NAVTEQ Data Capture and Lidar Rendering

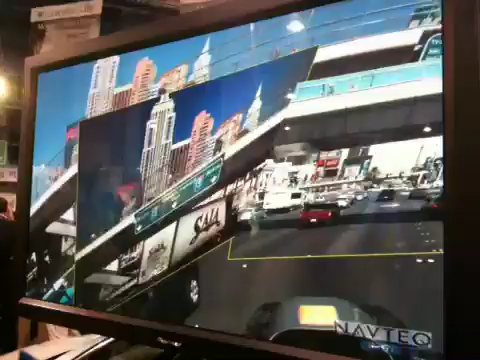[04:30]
That's some of these big lasers. 64 lasers. They take 600 RPM. Got to see. I heard it. That's a here. Halfway out of the car.